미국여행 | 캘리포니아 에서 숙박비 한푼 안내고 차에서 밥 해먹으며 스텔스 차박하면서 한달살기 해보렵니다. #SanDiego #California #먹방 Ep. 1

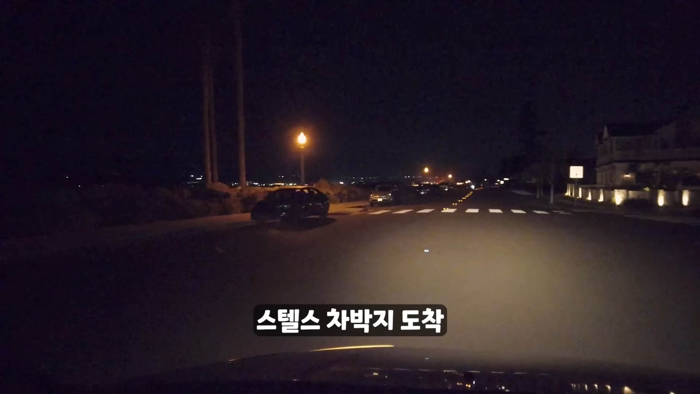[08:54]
것 같아요 이쪽 바로 옆에 바다고 여기도 한 대에 누구 자우 관련 모양이네 여기도 캠퍼맨 하나 있고